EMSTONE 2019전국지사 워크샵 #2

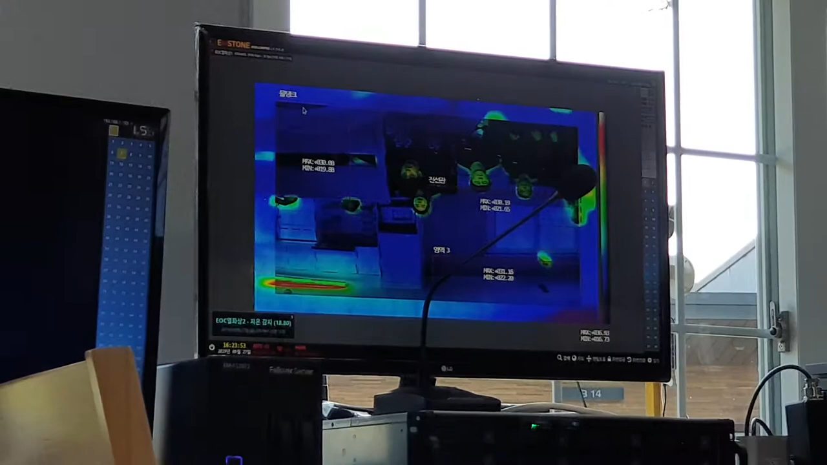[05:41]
얘는 전선관 영역상 그냥 이렇게 해놨어요.
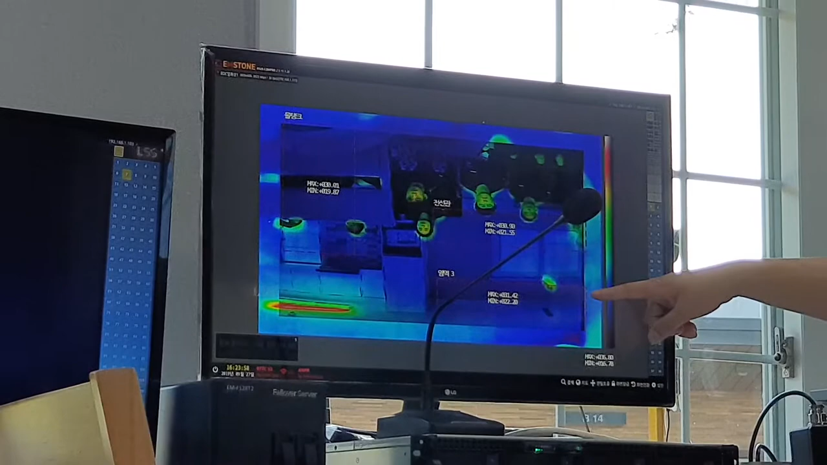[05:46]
각자에 대한 맥스값과 민값이 있습니다.
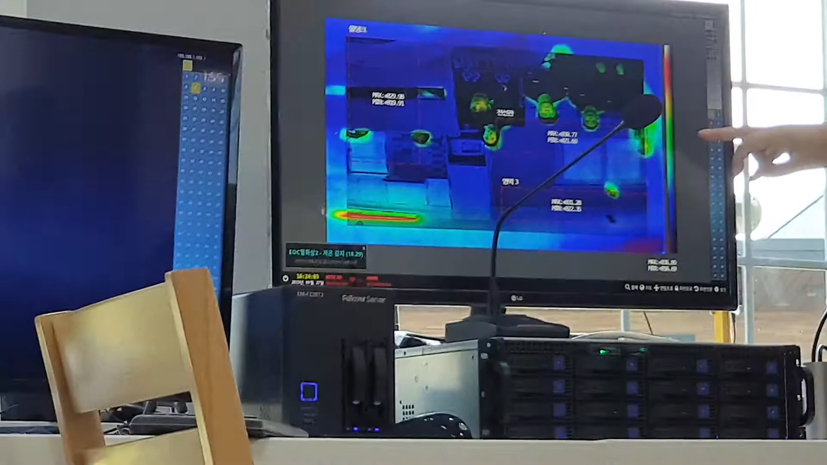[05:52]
여기도 전선관에 대해서 맥스가 있고 민, 맥스가 있고 민.
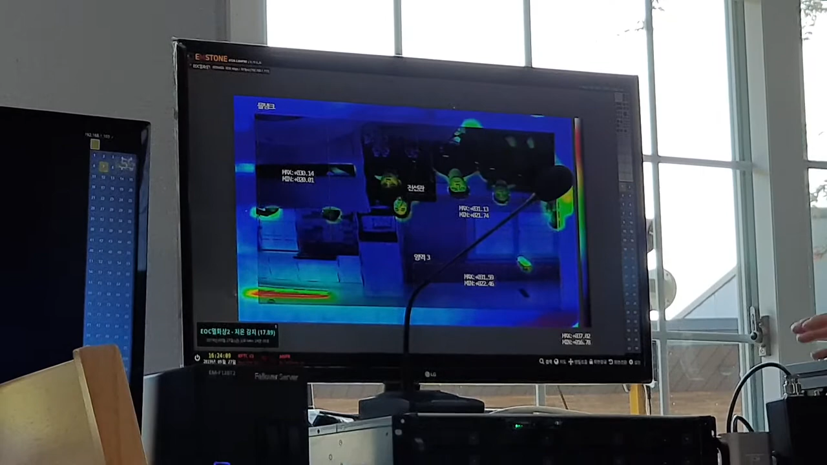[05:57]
이 EOC 카메라 같은 경우는 원래는 그 포인트로 우리가
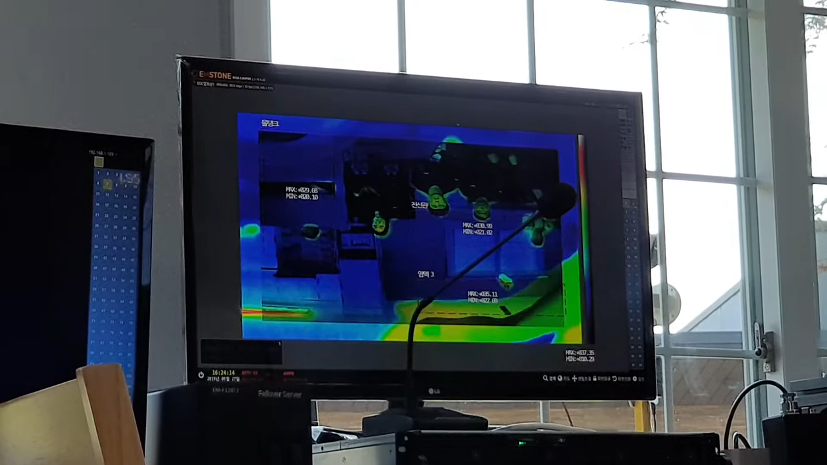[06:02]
영역을 지정을 하게 돼 있습니다만 지금 저희 엠손 이 버전에서 저희가 바꿨습니다.
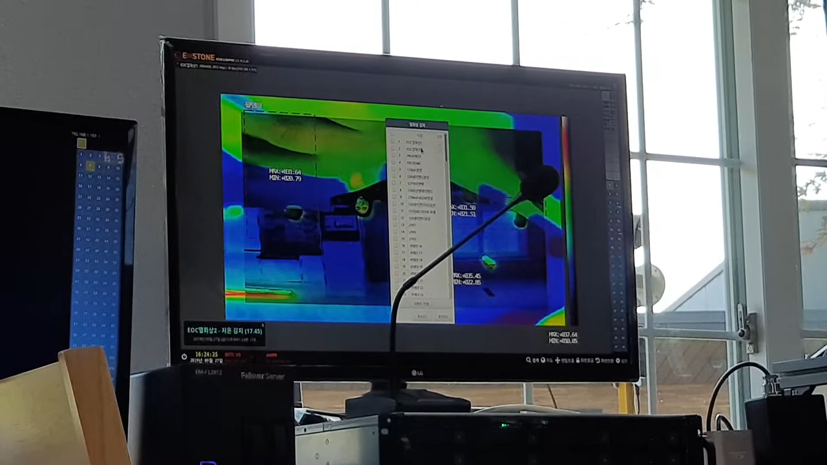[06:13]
저희가 열화상으로 들어가서 이게 지금 1번이니까요. 1번을 클릭을 합니다. 이렇게 자
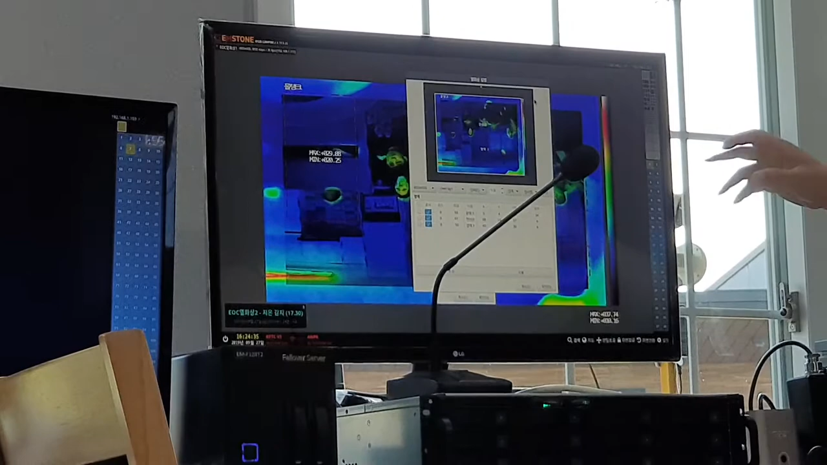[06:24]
그러니까 열화상을 저희 MBR에서 전부 다 이 메타값 데이터를 저희가 다 EOC로부터 다 받아서 저희가 컨트롤하는 겁니다. 이제
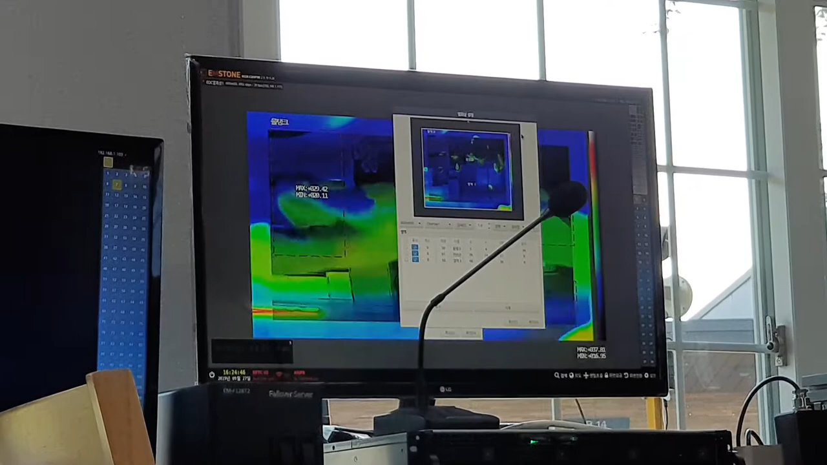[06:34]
자 잠깐 좀 설명 드릴게요. 이게 뭐 기계 전기 신다고 이거 다 제가 좀 지울게요.
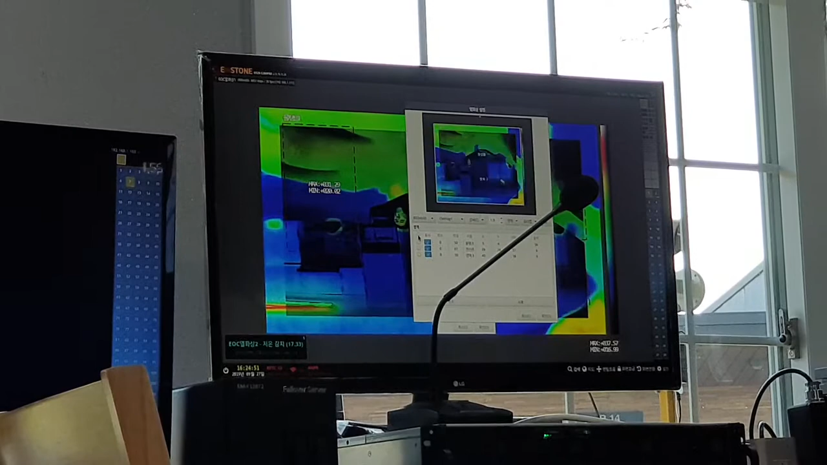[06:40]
이거 자 삭제. 자,
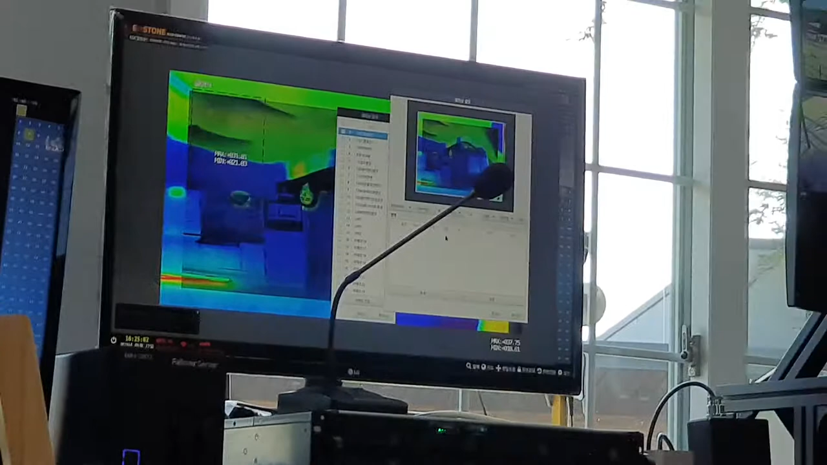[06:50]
이 상태에서 제가 우리가 내가 이 영역을 추가합니다. 이렇게 추가 영역.
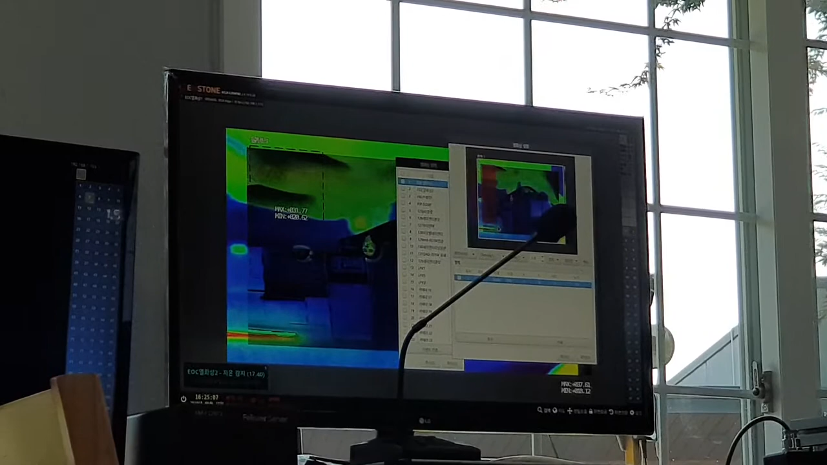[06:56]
이건 뭘까? 여기에 이름을 줍니다. 그냥.
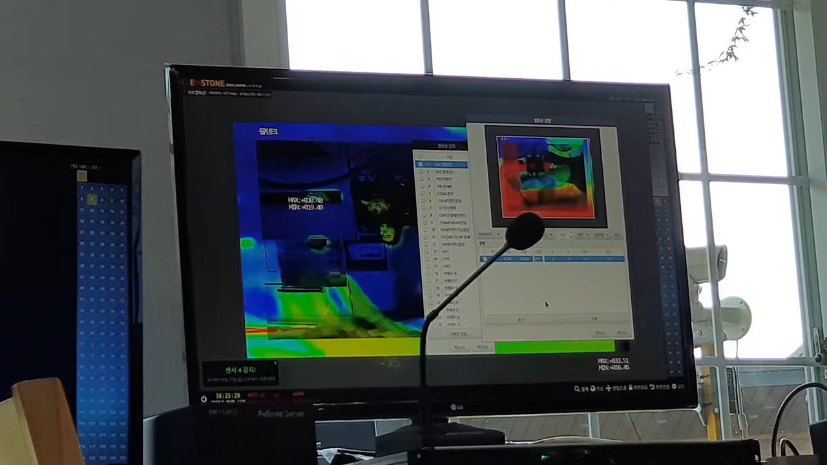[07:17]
굉장히 심플하고 굉장히 직관적으로 되어 있습니다.